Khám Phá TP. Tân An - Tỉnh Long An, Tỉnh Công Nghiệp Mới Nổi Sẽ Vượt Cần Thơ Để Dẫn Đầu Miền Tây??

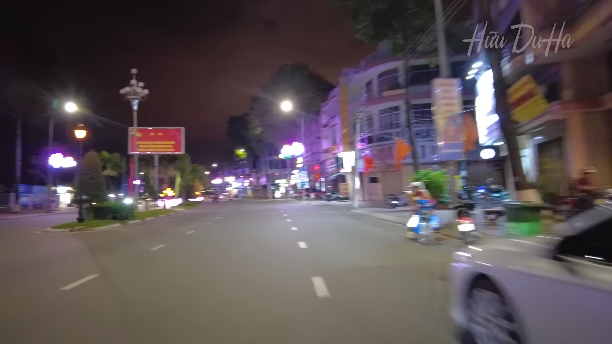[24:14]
là mình nhớ đến những thành phố như Thành phố Sa Đéc của Đồng Tháp Mới hơn 8 giờ tối thôi mà cũng vắng như vậy luôn Ngược lại những thành phố như Long Xuyên, Cần Thơ, Gạch Giá Thì về đêm khá là nhộn nhịp Khu vực Vinh Cơm cầu Hùng Vương